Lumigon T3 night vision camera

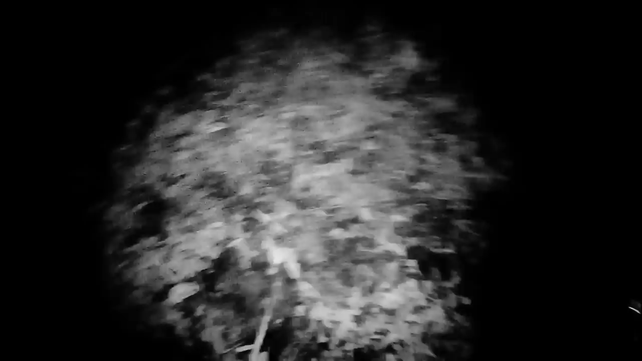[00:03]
No vision at all. I can't see anything. I can see a little bit. What's this? What is it? This is forest.
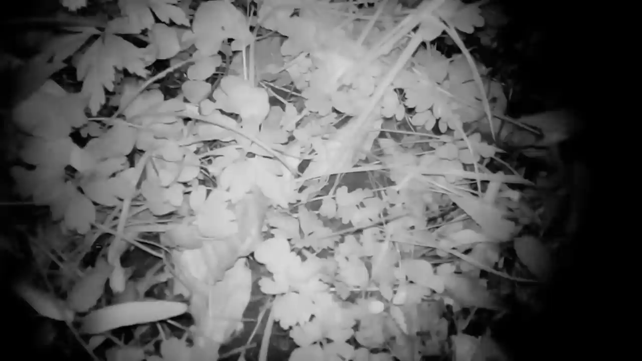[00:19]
I walk out from the trail.
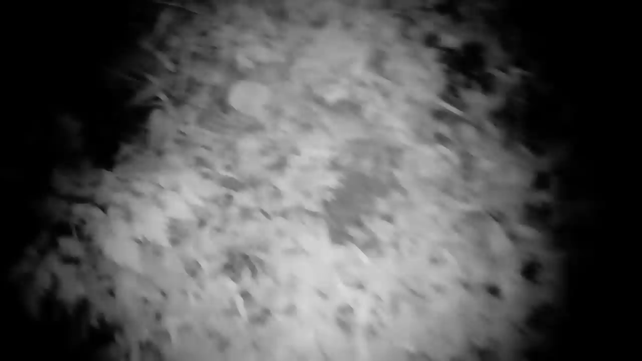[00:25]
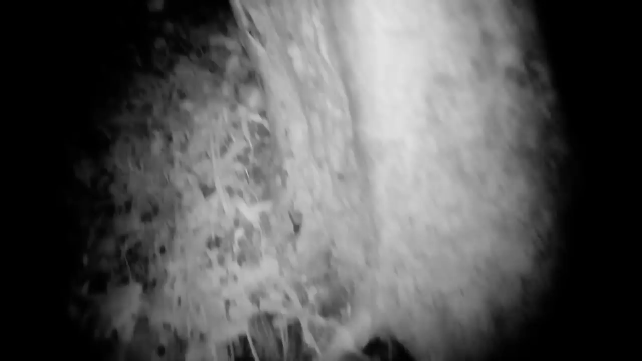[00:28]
Oh, this is trees. See? There's trees.
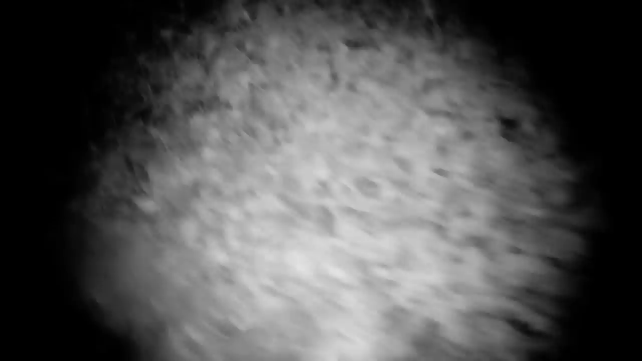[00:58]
Pretty awkward, so it's not military speak, right?
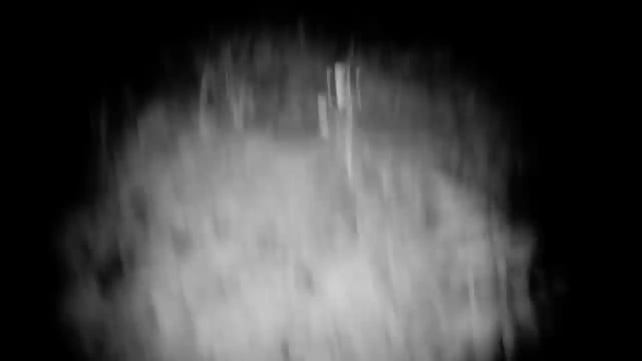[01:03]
You can see, like, it's nothing of nothing. Ah, oh, there's a flower. Hey Google, what kind of flower is this? Nice.